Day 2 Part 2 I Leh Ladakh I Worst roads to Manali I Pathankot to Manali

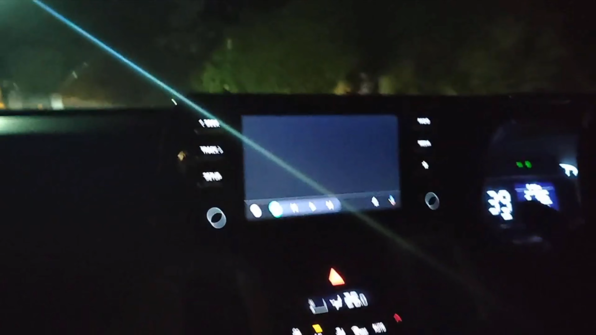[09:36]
जो भी लोकल जो लोग हैं उन पर रिलाय करें, उनको पूछें।
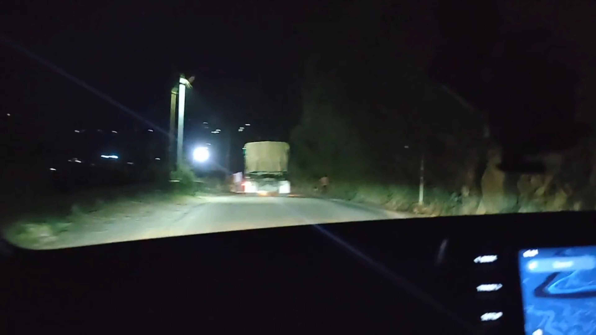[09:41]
अभी हमें ये चंडीगढ़ का रास्ता बता रही थी मैडम, और हम लोग चले थे जी मणिकरण सोच के, पता नहीं खुदा जाने कब हम पहुंचेंगे। तब से मैं बस 3.5 घंटे ही देख रही हूँ।
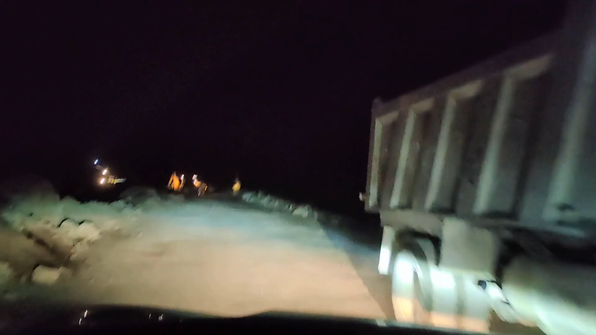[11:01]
वो देखो जेसीबी लगी हुई है काम चल रहा है वहां पे. एंड एज वी आर ऑलवेज लेट वी आर वेरी वेरी लेट.
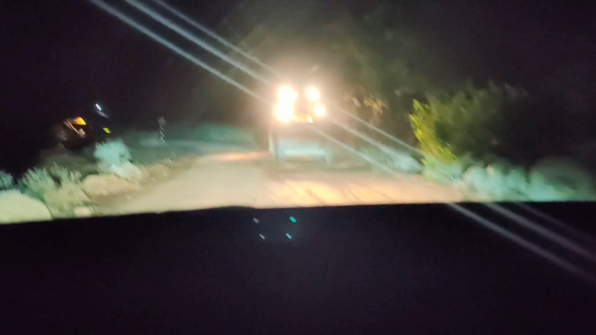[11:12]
नाइट ड्राइविंग करी जा रही है जो हम सोच रहे थे हम अवॉइड करेंगे बट चलो ये भी चैलेंजिंग है एडवेंचरस है.